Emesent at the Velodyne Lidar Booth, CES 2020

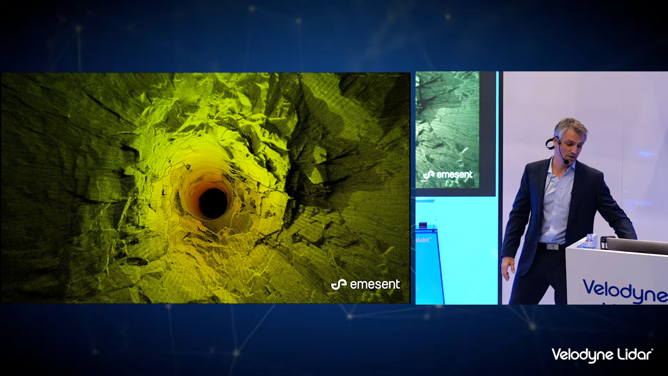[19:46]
This is another example where we drop the sensor down into one of these shafts in a mine and again this overbrake area is obviously very obvious.
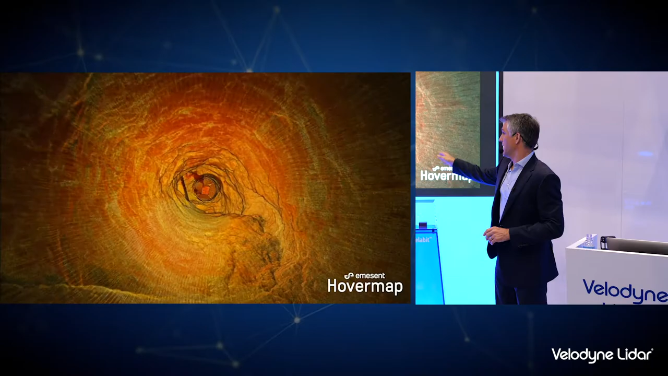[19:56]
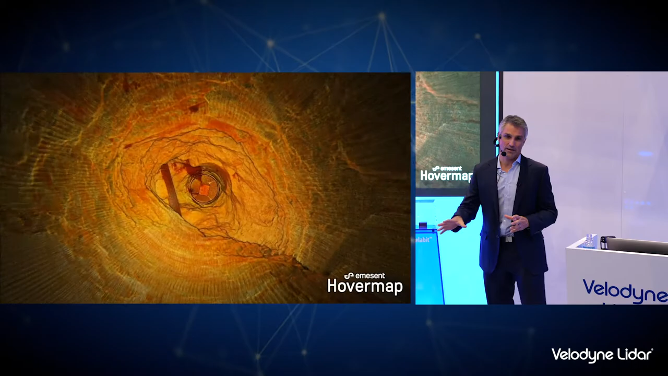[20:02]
They pour rocks down these chutes to be collected at the bottom but the rocks break the shaft larger and larger until it can't be used anymore. So HoverMap can obviously be used on the surface as well
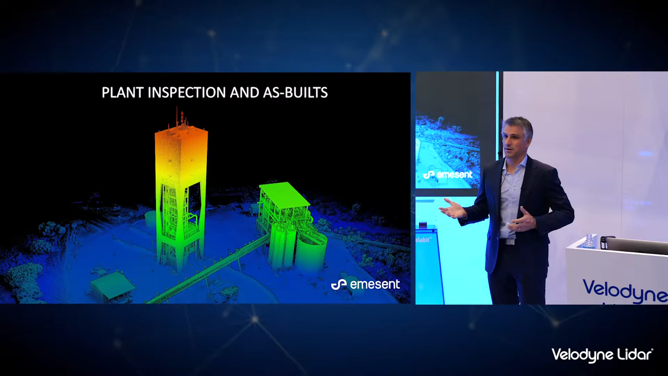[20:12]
just as just as well as below and applications for surface mining are flying around their large infrastructure and plants to inspect them or generate as builds. Here's an example flying around to do an inspection. Like I said in many cases the inspection is a visual inspection so they're capturing high resolution images but what HoverMap does is allow the drone operator to fly with confidence up close to these structures without getting too close. Because we're using the LiDAR data for navigation we're not relying on GPS and we're not relying on board the magnetometers on board.
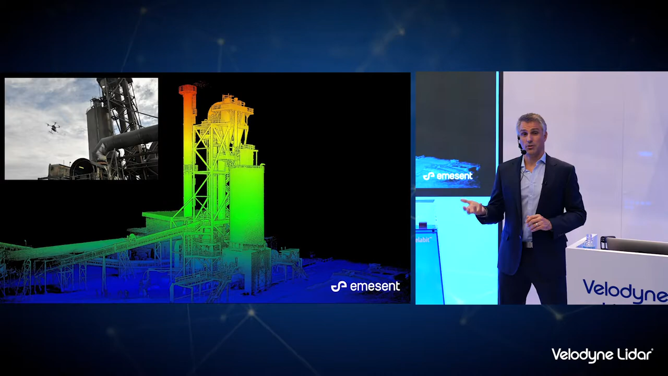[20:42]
Usually when you fly a drone close to large metal structures the magnetometers can be interfered with. Using the SLAM navigation we don't have that problem so we can fly safely close to these large metal structures.
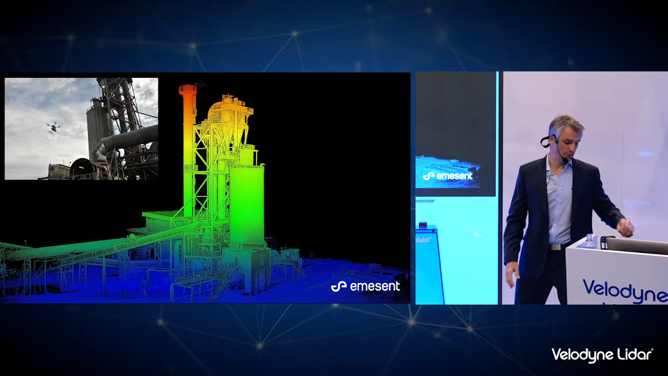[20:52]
And again you can see the level of detail that we can generate from the Velodyne 16 puck.
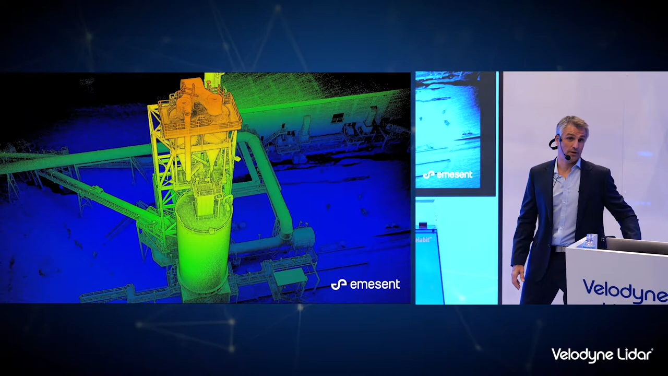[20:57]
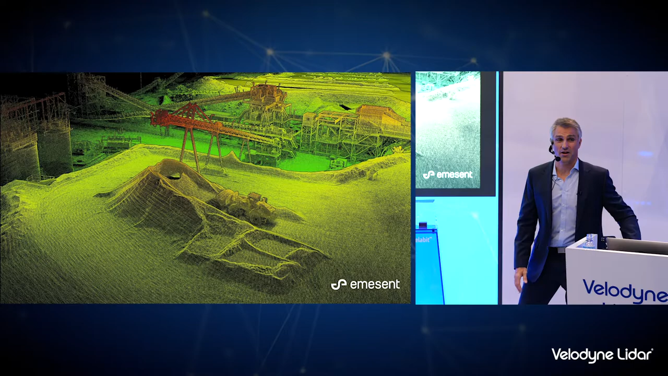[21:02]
This is the kind of easy stuff so flying around above ground, mapping stockpiles, there are other solutions out there that can do it, HoverMap can do it just as well. Generating again like I said very accurate
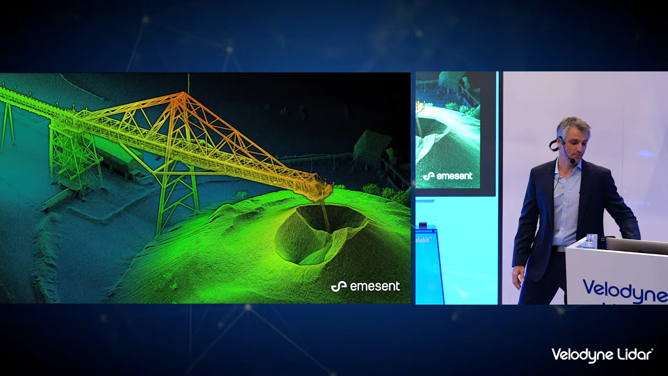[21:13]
volume estimates and inspecting these large infrastructures and plant.
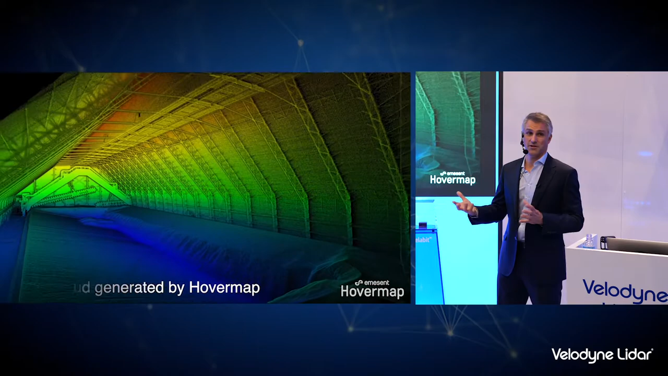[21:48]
In this case the pilots flew around for less than five minutes and
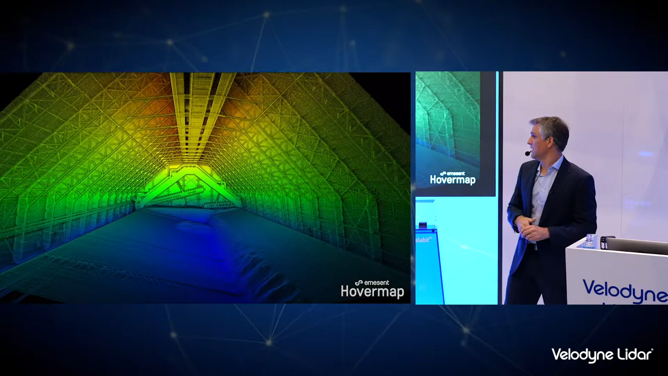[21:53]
you can see the detail that was captured in that short flight to measure these stockpiles in an indoor environment.
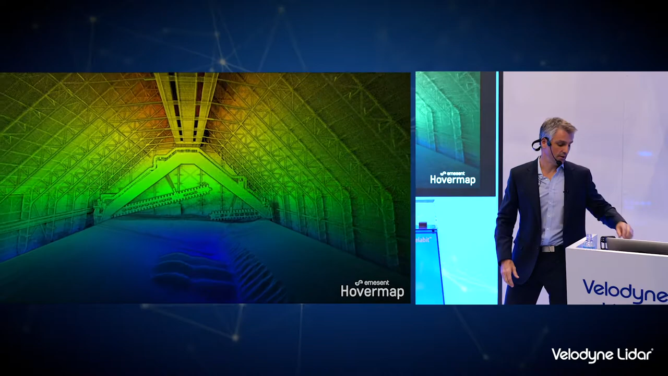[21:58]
You can also use HoverMap for the energy industry, mapping substations.
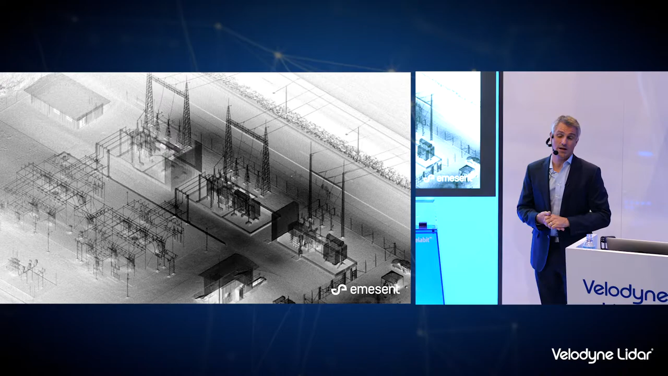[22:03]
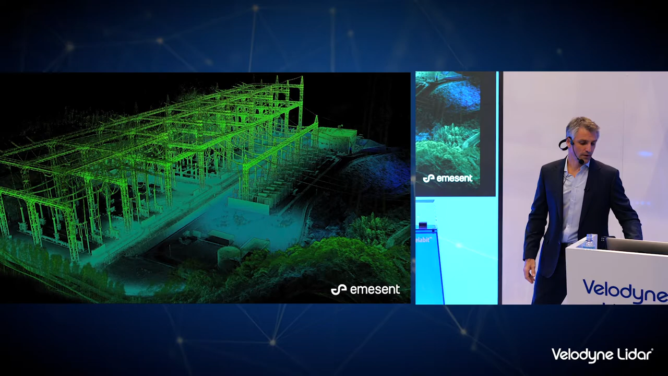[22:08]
Like this large one in Japan, this was done with a combination of flying and walking.
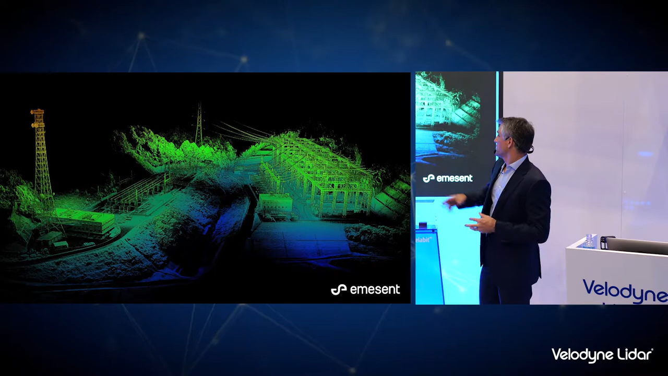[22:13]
So basically flew around some of the taller structures and then while the system was still scanning, took it off the drone and walked around inside some of the tighter spaces in the substation.
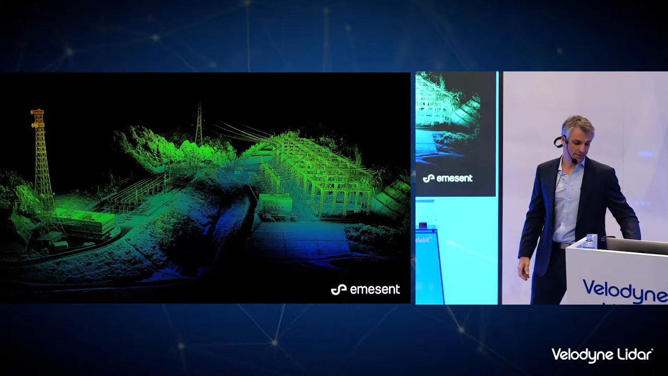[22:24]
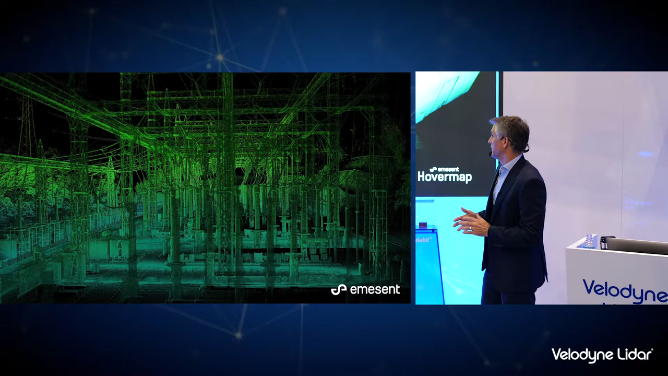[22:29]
This again is an example of generating a detailed as-built map in a matter of minutes.
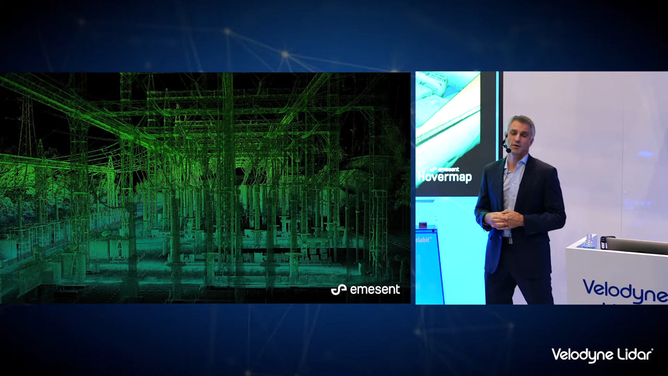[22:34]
This is a pump station at a hydro plant and again five minutes of flying indoors to capture this level of detail for an as-built application.